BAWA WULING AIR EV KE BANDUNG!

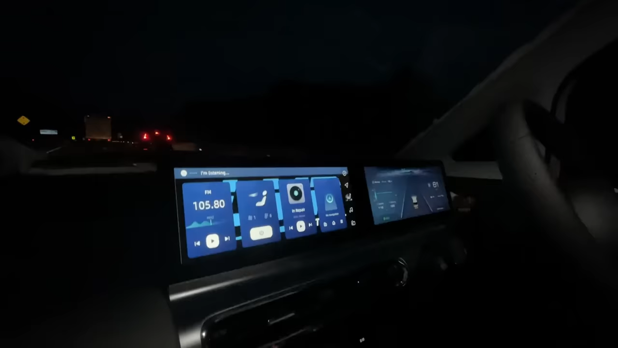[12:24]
Navigasi ke Hotel Santika, Bandung. Maaf, bisa diulang.
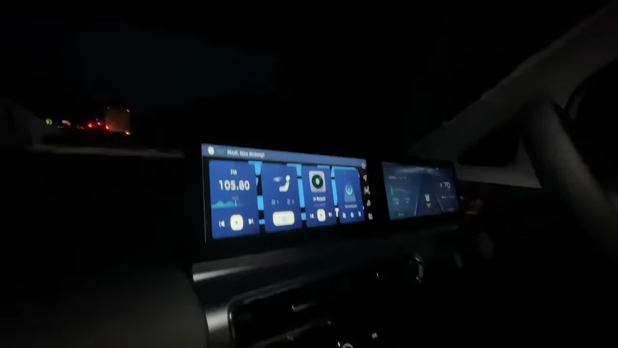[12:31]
Navigasi ke Hotel Santika, Bandung. Saya tidak mengerti.
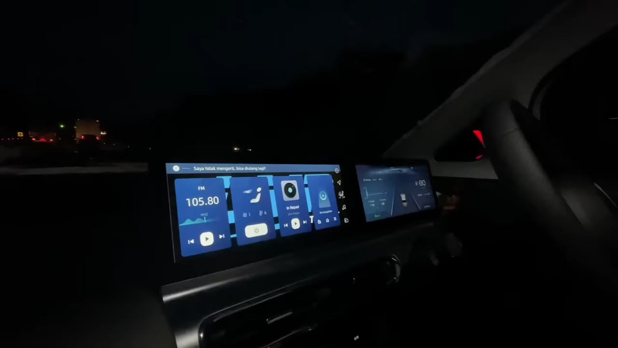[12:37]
Oke, nggak bisa. Nggak.
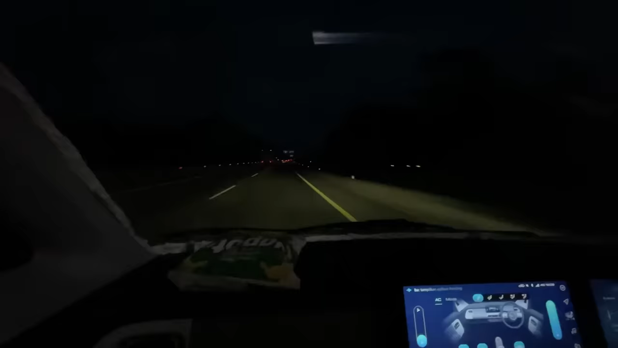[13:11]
Nah ini seperti yang gue duga ya, sekarang kita lagi di tanjakan.
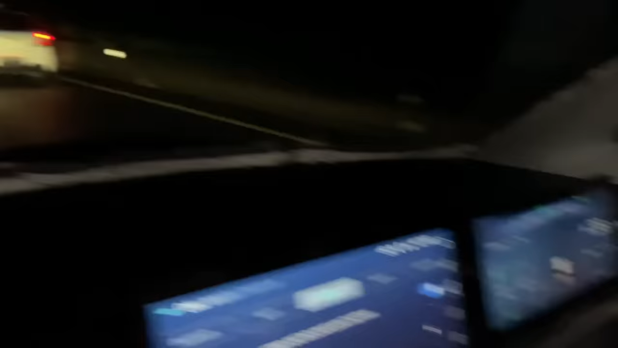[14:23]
Kita jalan 40 aja masih bisa nyusul tuh truknya.
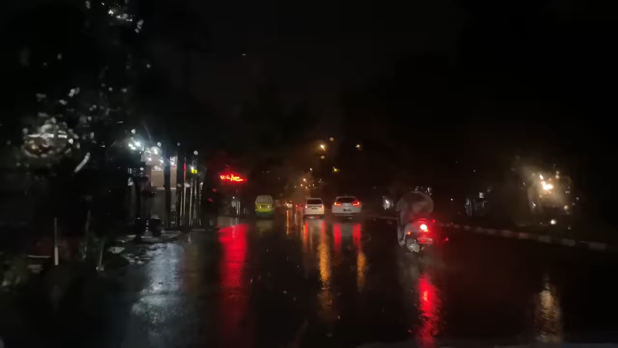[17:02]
Oke, kita udah mau nyampe di hotelnya, ada tulisannya tuh. Bentar, mana belokannya? Hah, ini dia. Semoga tidak ada mobil lain. Yes, tidak ada. Udah nyampe. Kita lihat ya.